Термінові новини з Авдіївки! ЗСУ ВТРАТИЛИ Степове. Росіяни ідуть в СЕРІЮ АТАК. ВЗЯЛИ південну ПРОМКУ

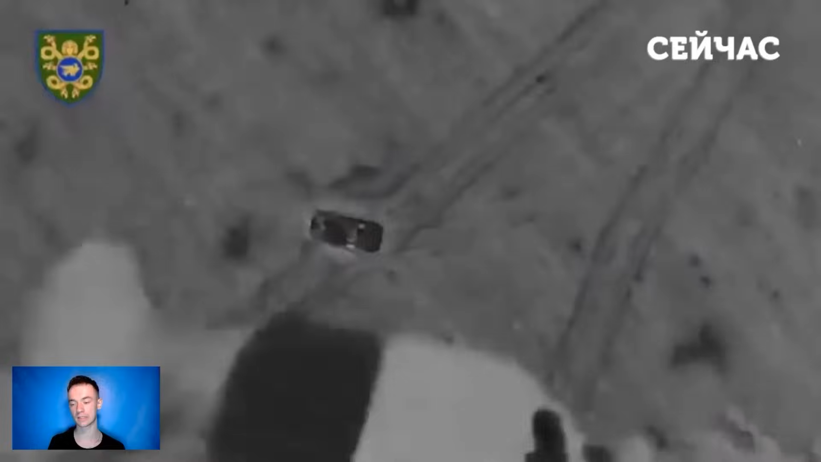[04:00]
Як результат було уражено техніку противника, бліндажі з особовим складом та російську піхоту.